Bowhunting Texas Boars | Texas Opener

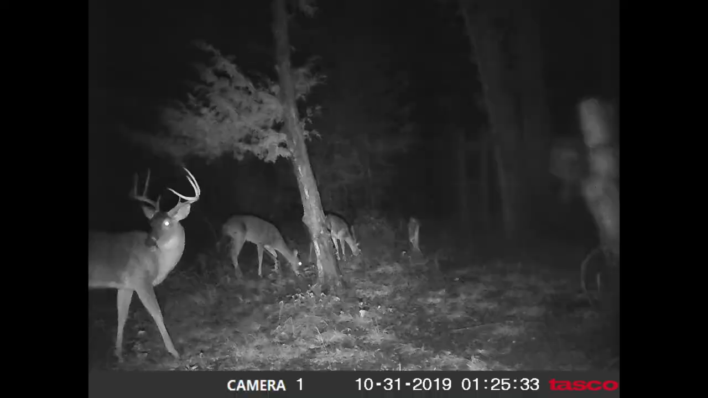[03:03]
But there's a really nice 8-pointer that was coming in during Halloween.